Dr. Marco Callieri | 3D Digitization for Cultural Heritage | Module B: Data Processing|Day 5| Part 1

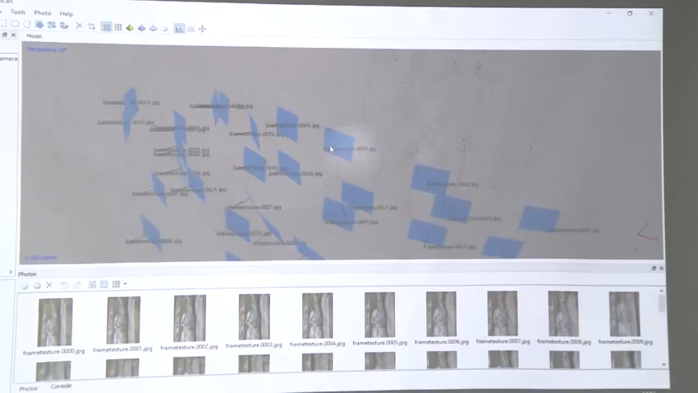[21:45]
So you see that the position and orientation of the different cameras is more or less coherent with what you have done.
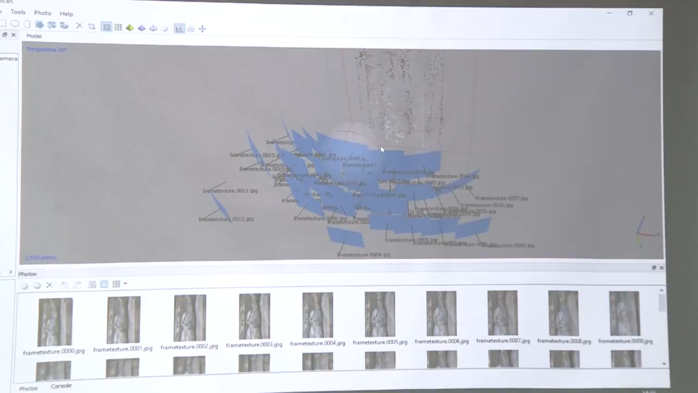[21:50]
Always check this, even though, as we said, and with a couple of you, we stayed here after the lesson and we discussed a bit about this thing,
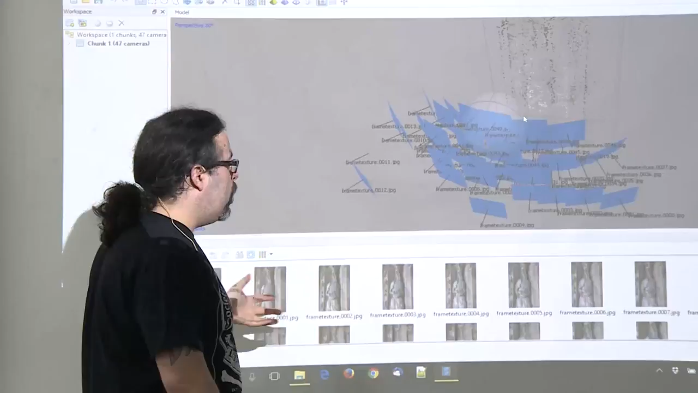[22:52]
because I don't want to do it here, because the first step of aligning all these photos,
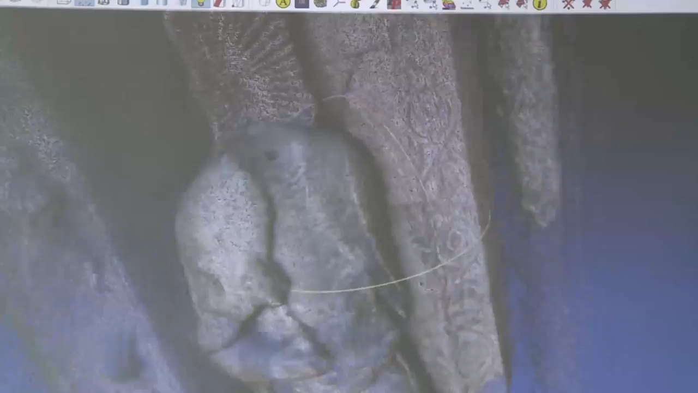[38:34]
it seems that every time it flip the model, so when every time you open the model, the model is in a very strange position.
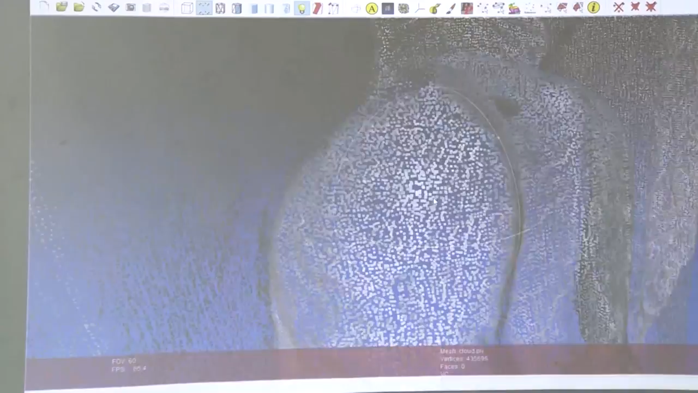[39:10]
I see a bit more noise and that there are some points that are not really on the surface.
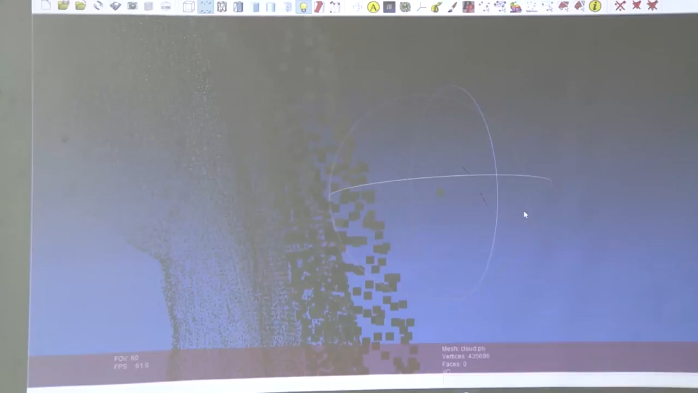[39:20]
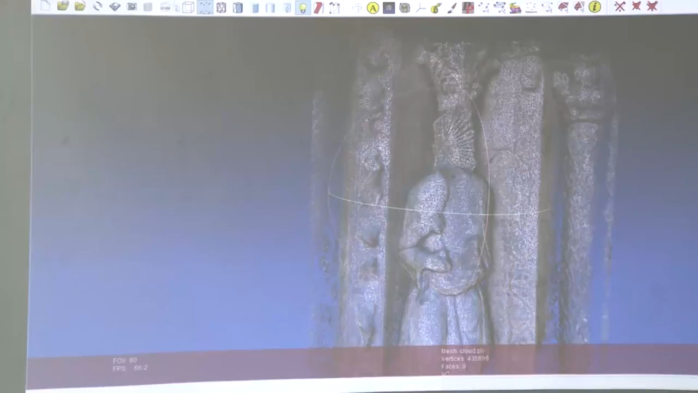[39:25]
And if I render color none,
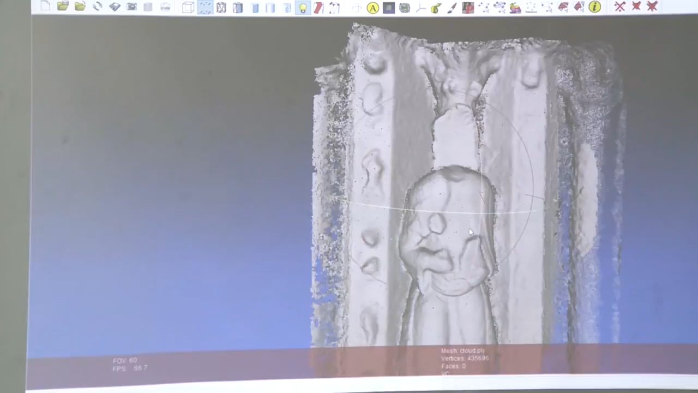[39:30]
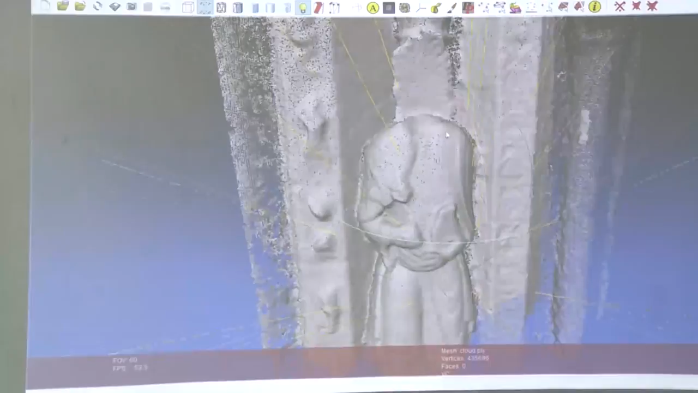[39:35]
you see that, yes, we have a lot of detail,
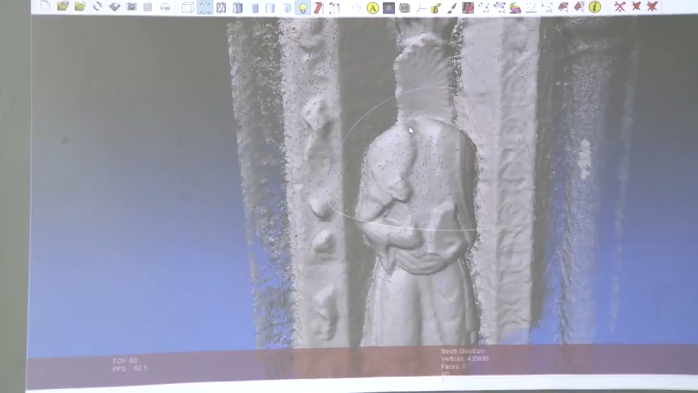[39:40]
but we can get a bit more.
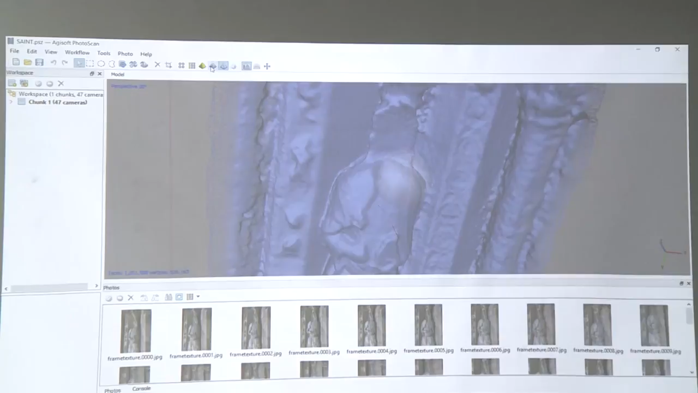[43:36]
The 3D model is not really I don't like it.
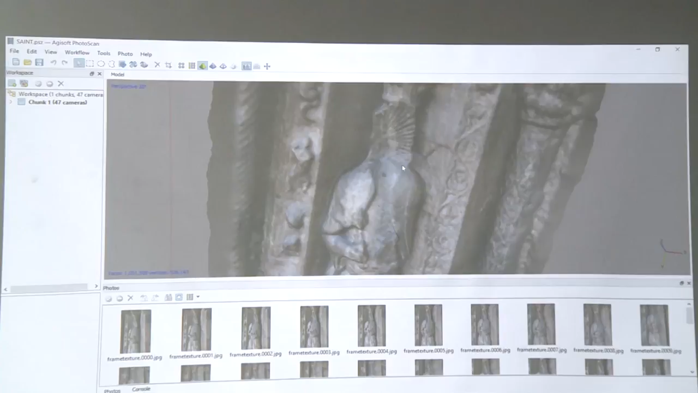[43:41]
The 3D model generates sometimes it lacks a bit the detail of the point cloud. So seems that it's always using some parameters that is very conservative.
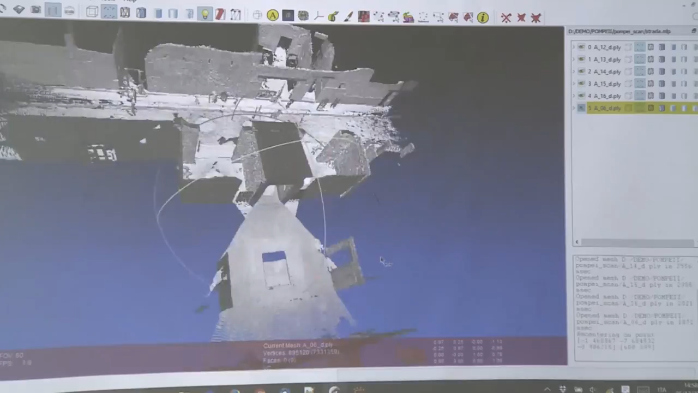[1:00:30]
this this this one part of the scan and and it is just to
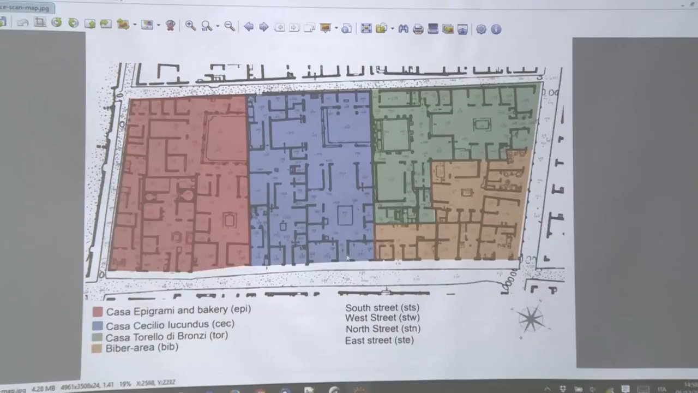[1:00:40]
this part here so this is the entrance of a house and this is the road so what I see here is the sum of different
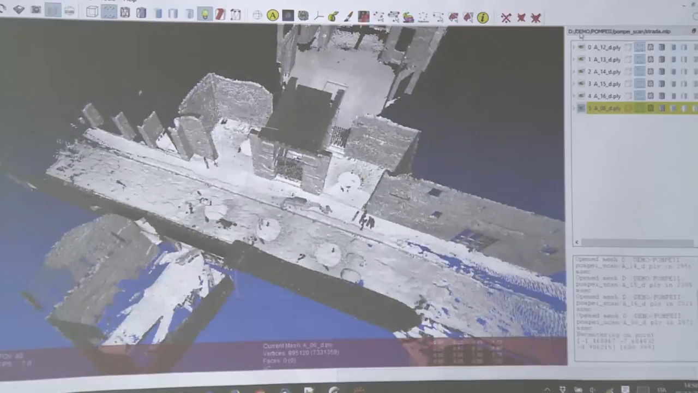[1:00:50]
scans aligned so this scan was taken from the road
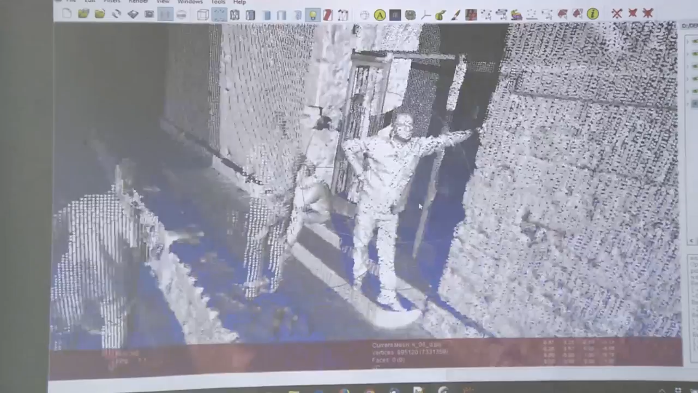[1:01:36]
we told him do not look directly on the rotating mirror because well
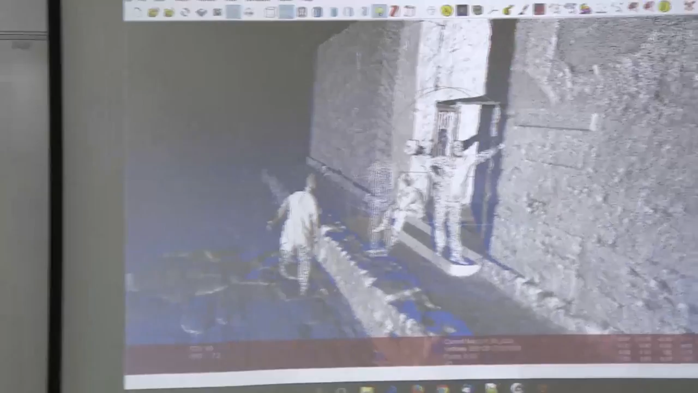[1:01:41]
one word of advice laser scanner